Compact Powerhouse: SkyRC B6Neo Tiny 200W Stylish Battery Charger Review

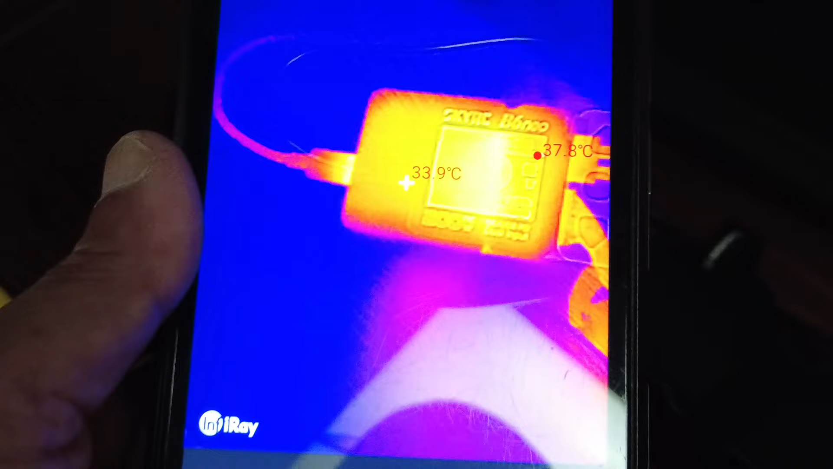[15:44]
On screen: spot 33.9°C
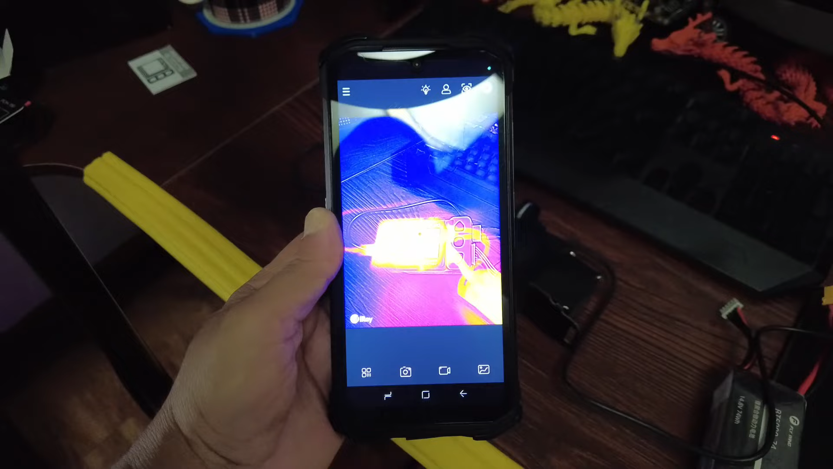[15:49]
temperature so with the dc power supply and
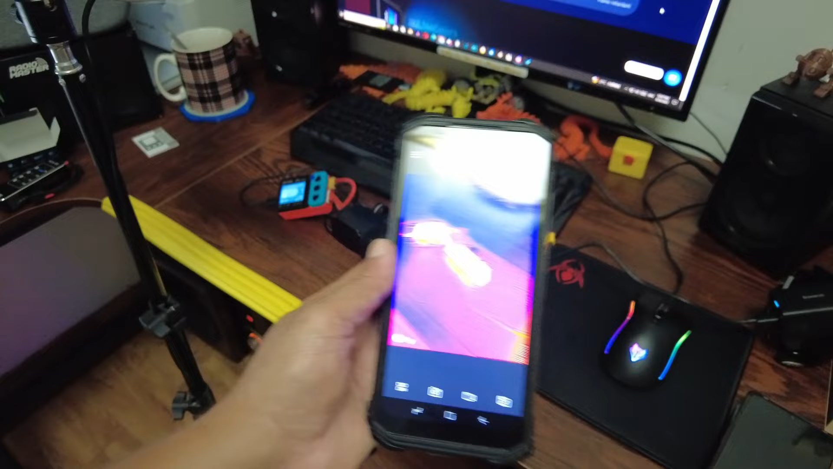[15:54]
with the pd power supply as you can see
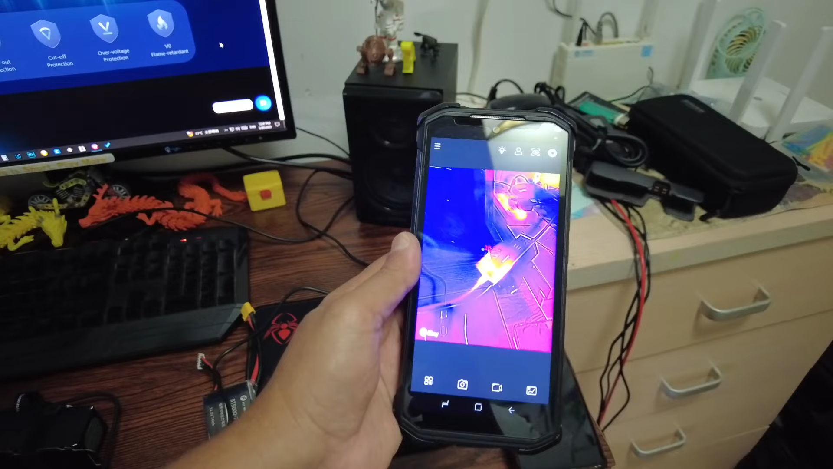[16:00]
temperatures are staying at normal temps all